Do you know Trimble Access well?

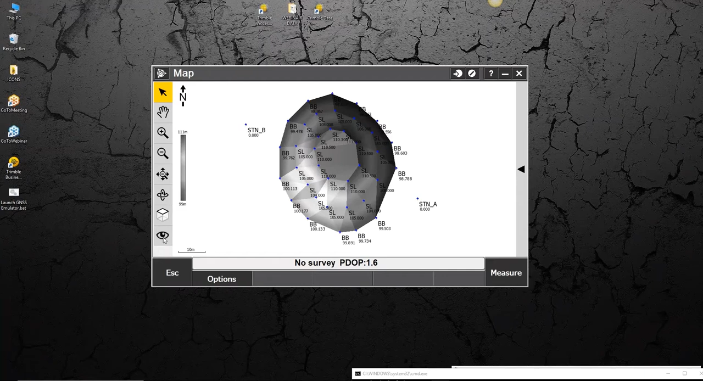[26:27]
If I just go in here, the reason that's shown in black and white, you may remember, is because when you create a surface in Trimble Access,
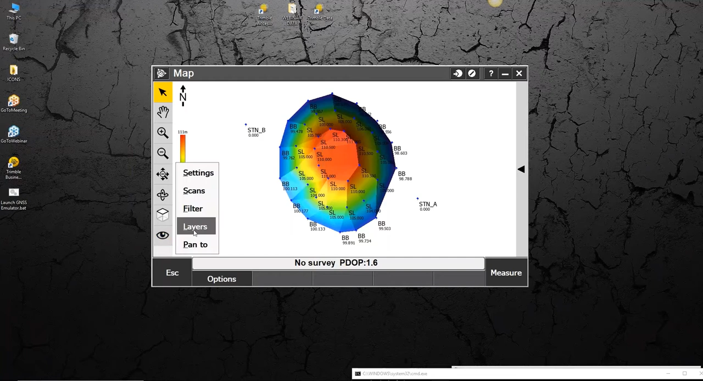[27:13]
So very useful as well, just to be able to do a quick stockpile on site without having to go back to your software and generate through Trimble Business Center. Something like that. Okay, so that is the stockpile. Again, if I want to turn that off into layers, just turn that off and it disappears, okay, leaving you just your survey points.